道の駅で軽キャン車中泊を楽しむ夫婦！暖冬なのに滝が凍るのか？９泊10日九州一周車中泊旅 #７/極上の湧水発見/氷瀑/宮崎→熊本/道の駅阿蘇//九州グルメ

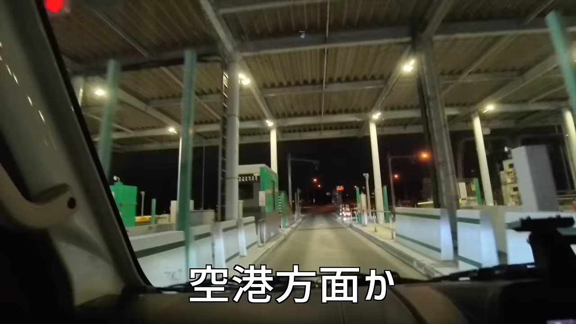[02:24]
はい。 空港方面が阿蘇って書いてあるな。市街とは違う方向やな。
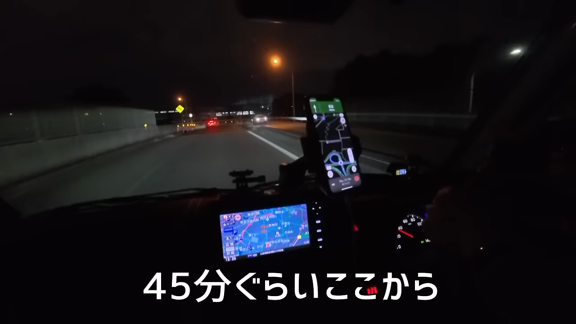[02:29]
45分ぐらいこっから温泉でこうゆっくり浸かりたい。 うまいな。
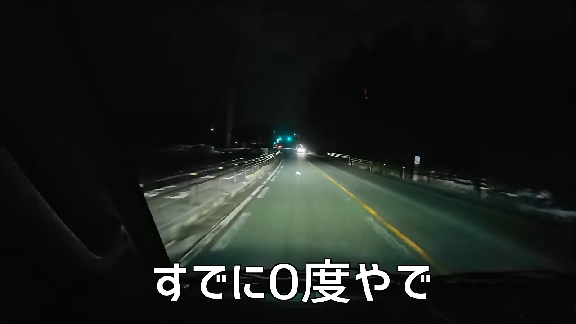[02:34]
すでに0度やで。この辺の方がやっぱよう雪降っとったよな。 なあ。
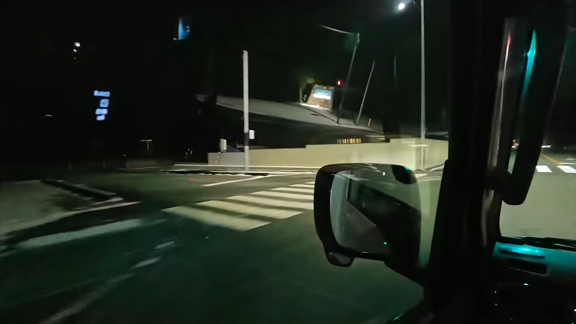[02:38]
阿蘇の方がやっぱ雪降るんか。
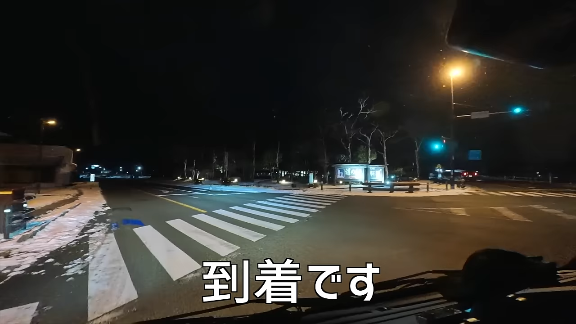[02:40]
さあ、到着です。
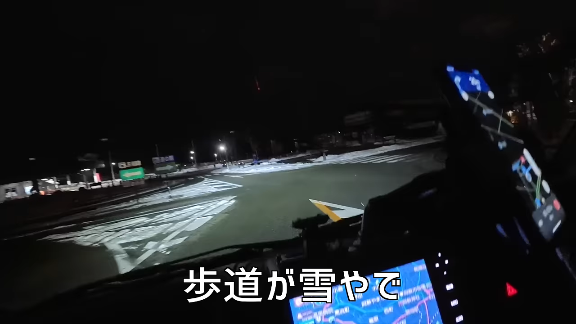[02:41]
歩道が雪やで。 結構積もっとってんな。